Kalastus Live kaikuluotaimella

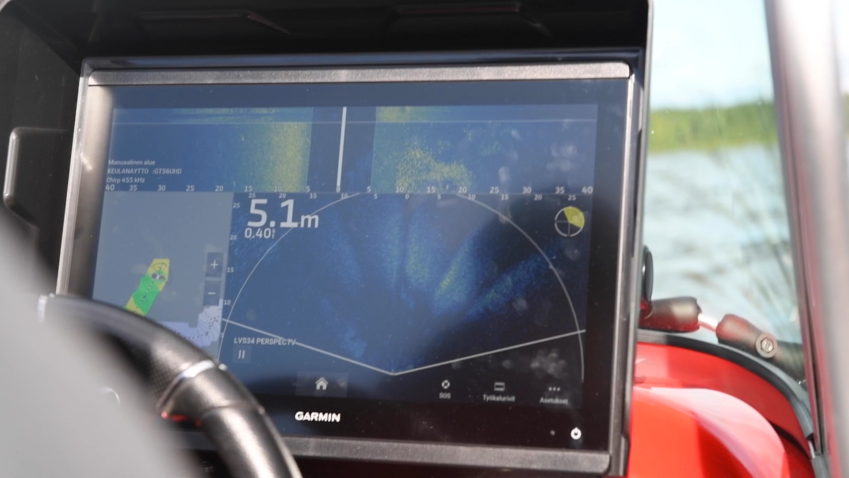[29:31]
On screen: depth 5.1 m
hakeen tuohon livekeilaan tuolta silpun seasta, nimittäin sehän on niin, että tuo silppu, vaikka se on pieniä yksittäisiä kaloja,
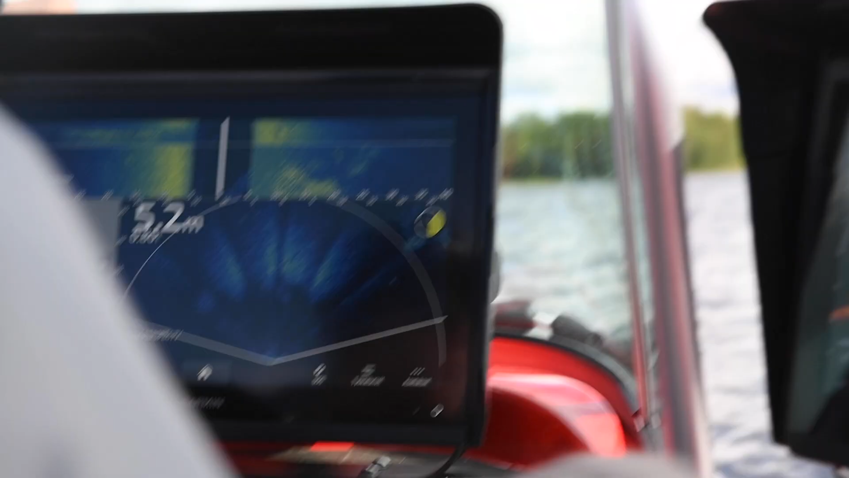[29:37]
niin kun niitä vaan on riittävän monta tuhatta siinä niin kuin sun anturin ja sen oletetun kalan välissä,
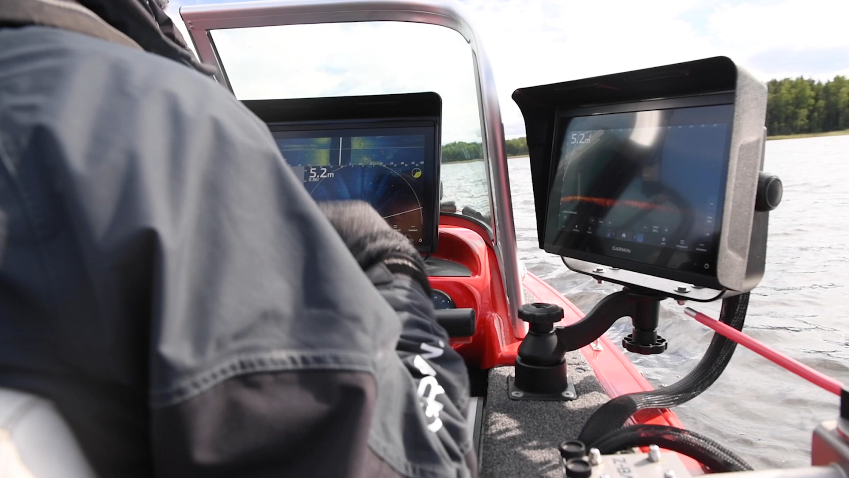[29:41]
niin se saattaa olla aika
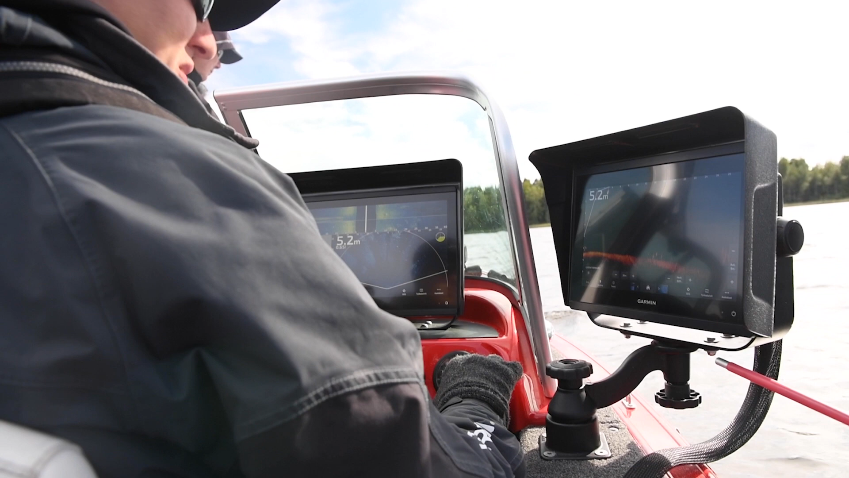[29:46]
hakuammuntaa se sieltä löytää.
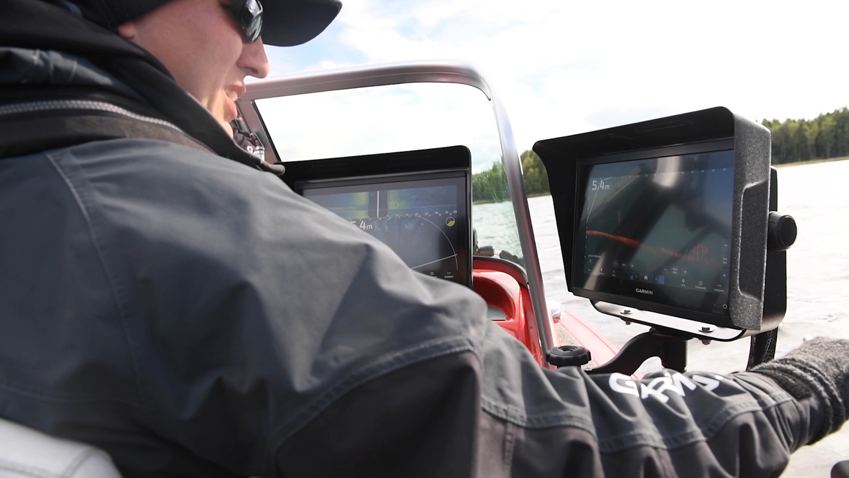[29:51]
No nyt se on siirtynyt itse asiassa tonne silpun ulkopuolelle. Mutta aika hienosti se tuossa perspektiivissä tulee esille. Kyllä. Että se näkee tosi makeasti nyt se kohteen, että missä se on itse asiassa tarkkaan.
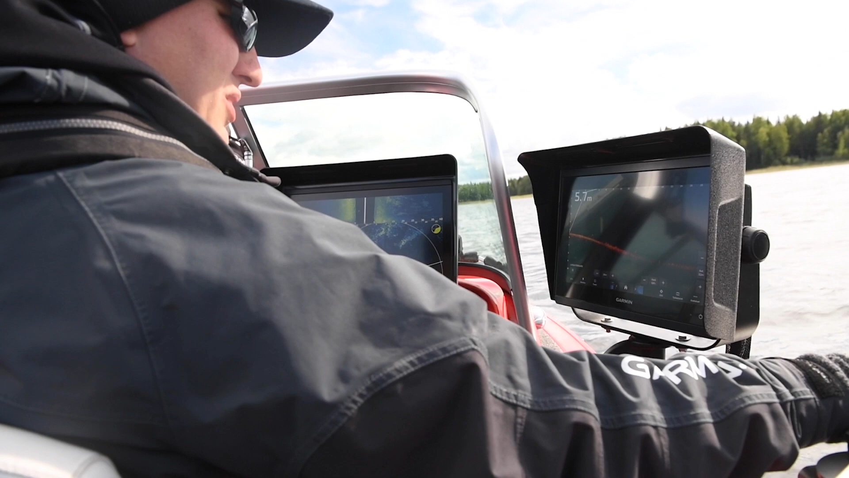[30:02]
Kyllä, juuri näin. Oikeastaan tuossa tulee hyvin esille se, miten pystyy käyttämään sitä perspektiiviä ja liveskopeen eteenpäin olevaa kuvamuotoa niin hyväkseen,
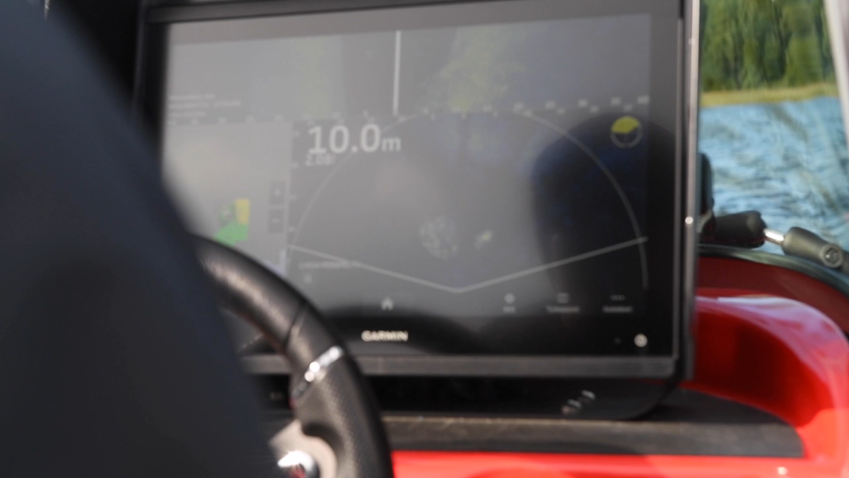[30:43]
On screen: depth 10.0 m
Ja siitä nyt ei ollut kahta sanaa, että se oli vielä aktiivinen syönnöskala, muuten se ei tuolla keskellä parvea seilailisi, että
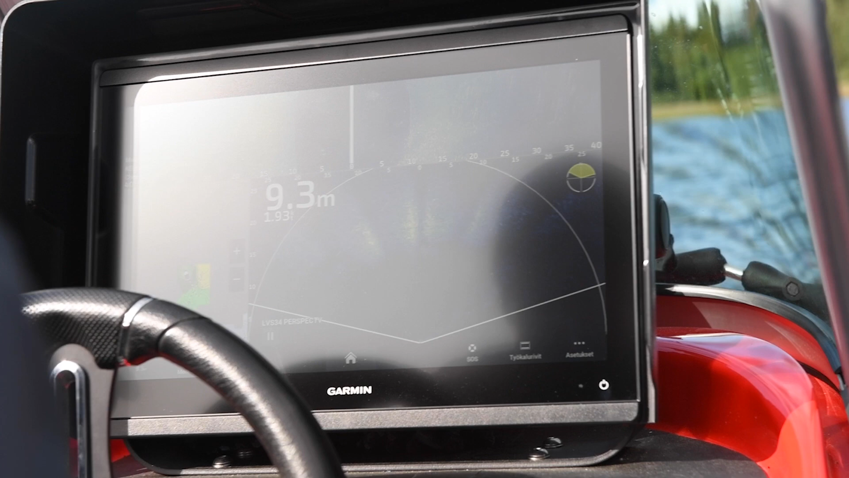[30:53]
On screen: depth 9.3 m
ja sehän tarkoittaa sitä, että se ajaa siellä aktiivisesti.
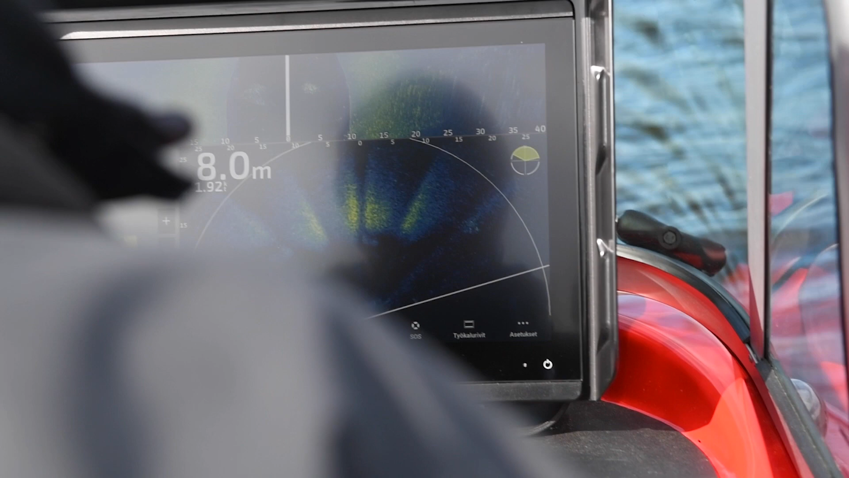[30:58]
Sehän monesti voi vaan olla paikoillaan siellä ja niin kuin käytännössä odottaa
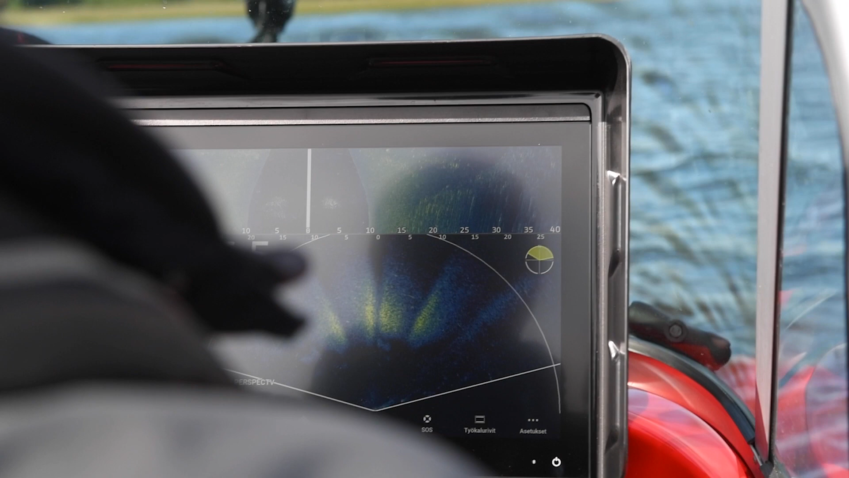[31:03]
jotain tämmöistä pientä harhaan uivaa kalaa tai muuta.
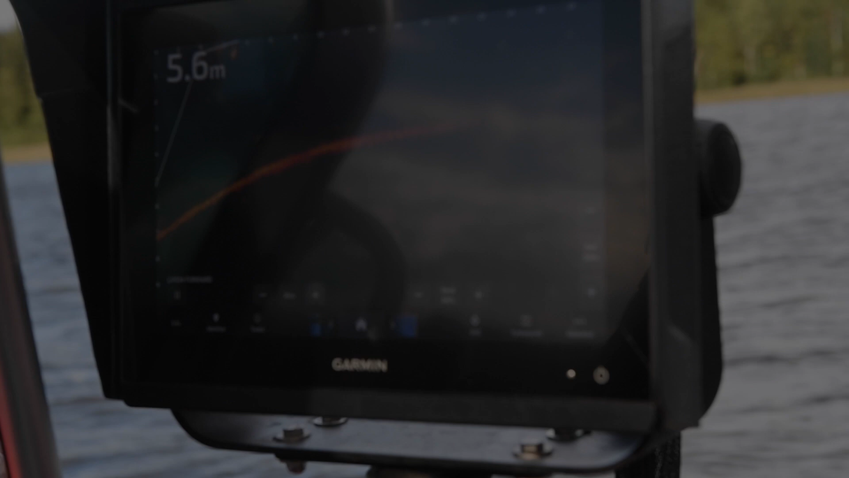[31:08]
On screen: depth 5.6 m
Se monesti voi olla sitten vaikea päästä loppujen lopuksi tarjoon sille, niin kuin nytkin oli.